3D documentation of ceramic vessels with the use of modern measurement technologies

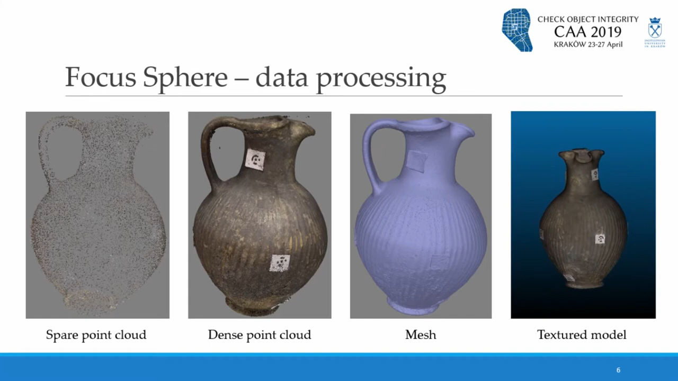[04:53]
we can obtain some photogrammetric products such as dense-point cloud mesh models with high-resolution texture. Now that you know what is Focus Sphere, I'd like to present you our aims of study.